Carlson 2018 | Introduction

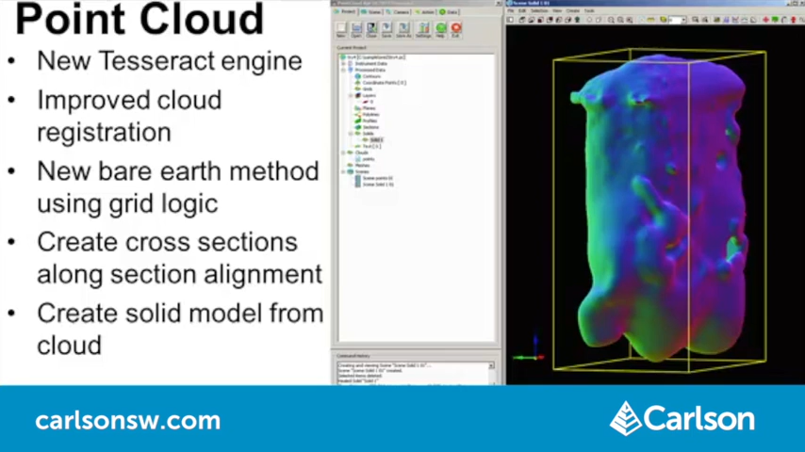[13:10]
The biggest new feature is creating solid models from point cloud data, such as for tunnels or underground cavities. Unlike a regular tin ground surface, these solids wrap around and enclose a watertight volume. For more details on the Carlson 2018 improvements, visit our website at the address shown here.